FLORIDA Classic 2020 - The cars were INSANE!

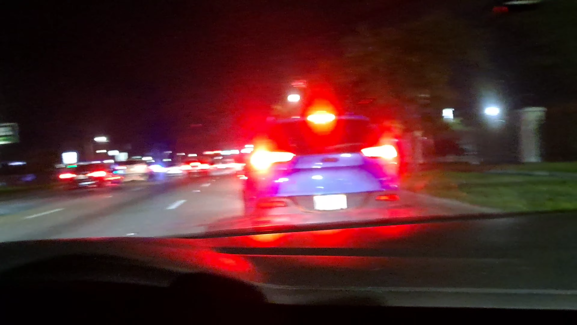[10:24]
And as you see, police out there, over here, that's like a little police station, but yeah, this whole strip, even down this way,
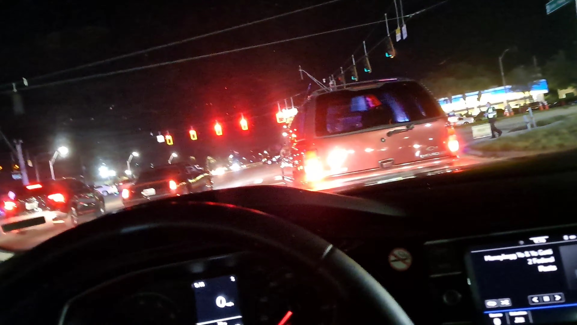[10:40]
was all just filled, cars everywhere, but I'm kind of tired, man.
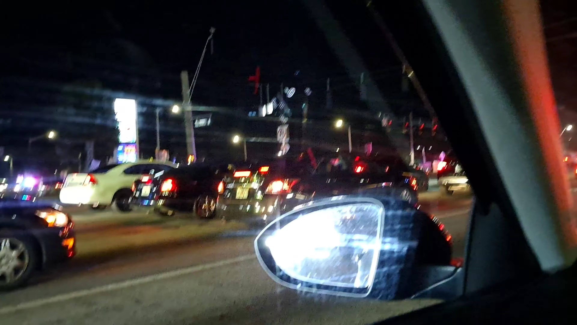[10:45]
I've been out here all day. I definitely ain't going to none of the concerts or, you know, none of that other shit that's going on tonight.